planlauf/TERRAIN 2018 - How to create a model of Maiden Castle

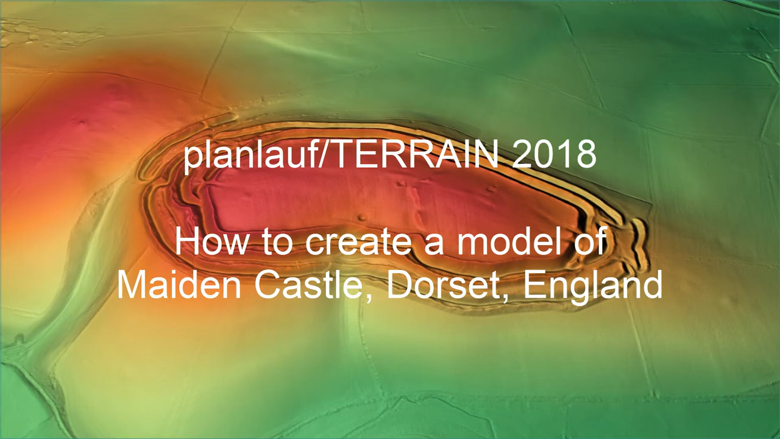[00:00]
In this short video, you will learn how to import English LiDAR data and create a model of the famous Maiden Castle Hill Fort southwest of Dorchester.
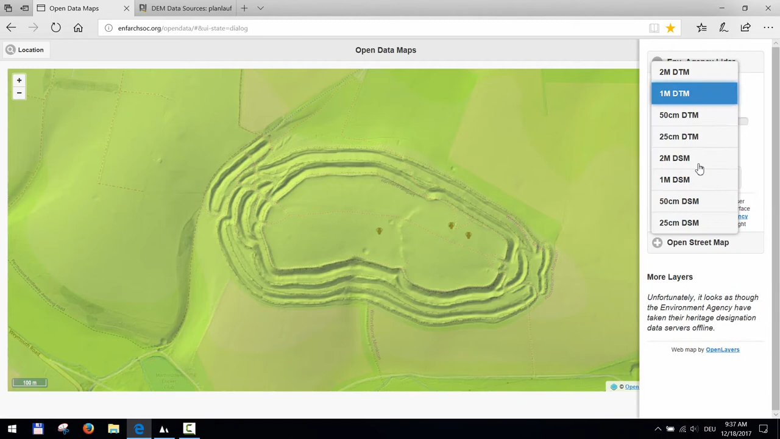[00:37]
Alright, Maiden Castle is obviously covered by the 1 meter DTM.
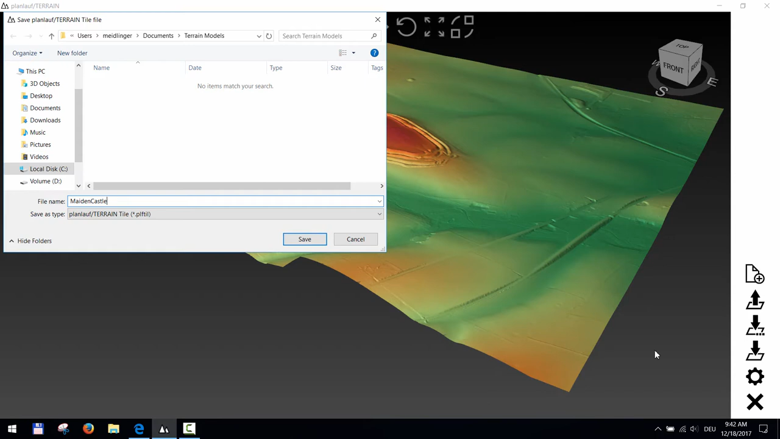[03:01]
PlanLoft Terrain tile files contain model data such as vertices, triangles, normal maps and local relief data. Click on New Terrain file in the menu bar and specify the tile file that you've just created.
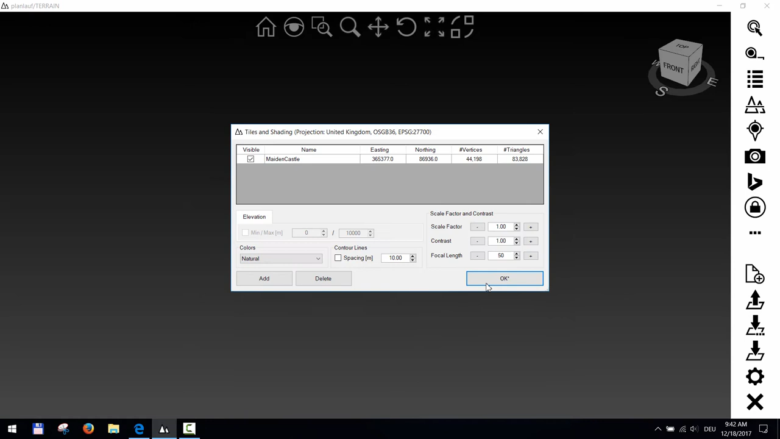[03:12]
PlanLoft Terrain terrain files are text-based project files that reference the binary tile files and contain all the data about pins,
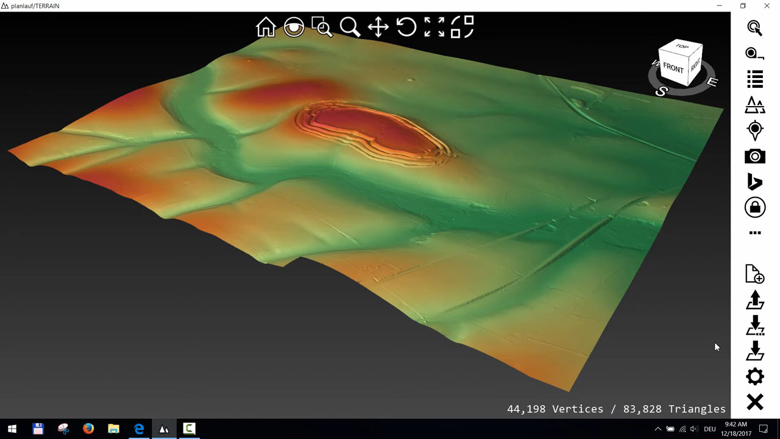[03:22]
tracks and other project-specific settings. Save the terrain file by clicking on Save in the menu bar. Click on More and then on Tiles and Shading. Since we included the local relief data during import, this option is shown as a shader tab. Click on it to load the data and display the local relief.